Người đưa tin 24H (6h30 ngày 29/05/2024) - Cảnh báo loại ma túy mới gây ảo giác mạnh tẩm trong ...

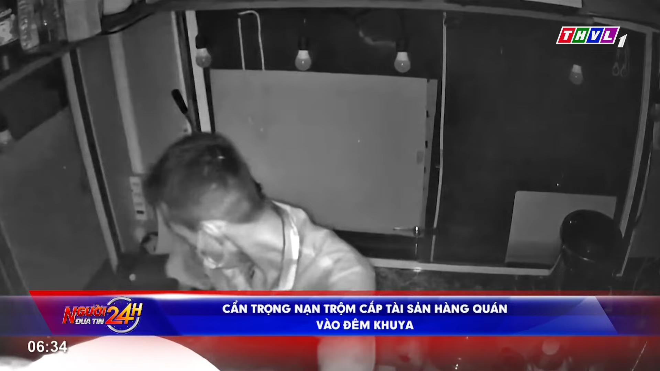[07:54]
Những hình ảnh này sẽ được tiếp tục gửi đến quý vị qua camera 24h.
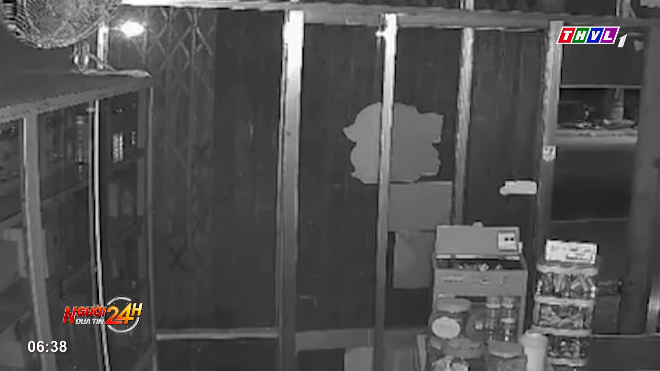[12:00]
Sau đó, giao quay thuốc, trộn tiền, lấy laptop, rồi nhanh chóng rời khỏi hiện trường.
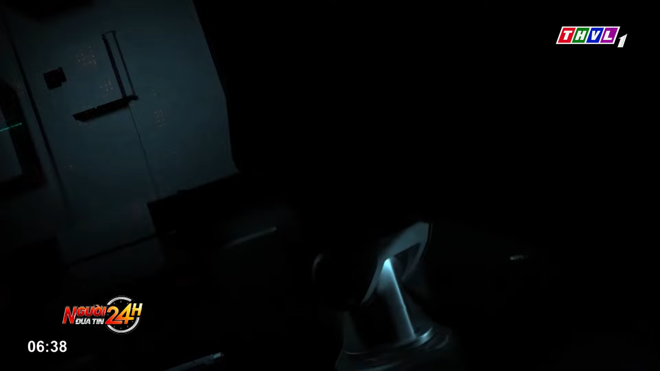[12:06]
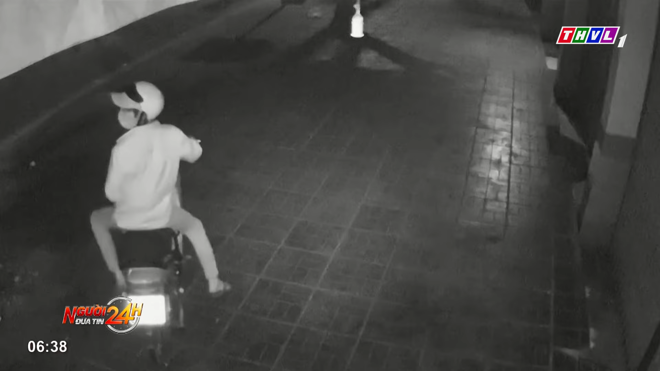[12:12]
Hãy subscribe cho kênh Ghiền Mì Gõ Để không bỏ lỡ những video hấp dẫn tỉnh An Giang được camera an ninh ghi lại. Theo đó, vào rạng sáng ngày 3 tháng 5, một đối tượng nam chạy xe tới quán rồi tháng nhiên vào trong lấy nhiều thịt và hải sản bỏ vào thùng rồi vắt ra xe tẩu thoát.
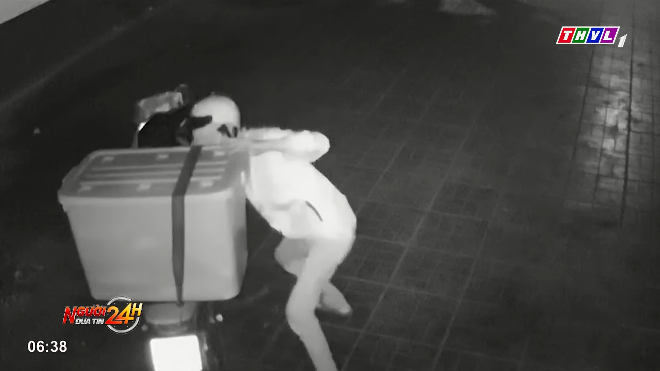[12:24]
Chủ quán cho biết thời điểm này ban đêm quán không có người ngủ lại trong coi. Có thể đối tượng đã thăm dò từ trước nên mới nắm được quy luật để lẽn vào.